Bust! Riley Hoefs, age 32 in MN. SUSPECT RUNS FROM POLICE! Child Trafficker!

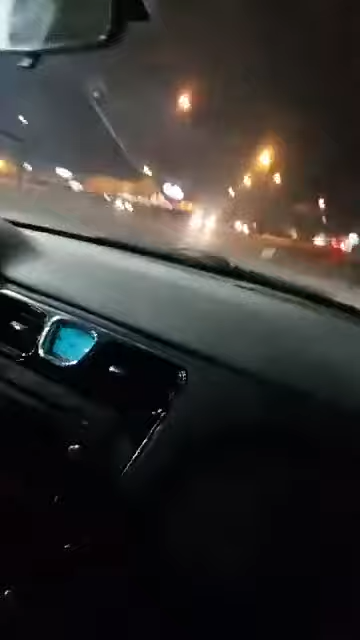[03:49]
That guy sped out of here like a bat out of hell. Where's the community center? Go straight that way. That's where they went.
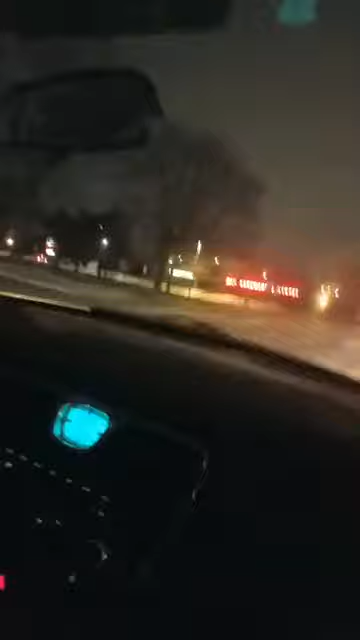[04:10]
Almost ran over a couple cars, and there's like four squads chasing him right now. I thought they went straight. Yeah, but they just stopped. Everybody like and share this page. Anything? Oh, I don't see no lights. I'm watching. I don't see any. These are the sick bastards that are out there after our kids, everybody. Language. Oh, sorry about the language.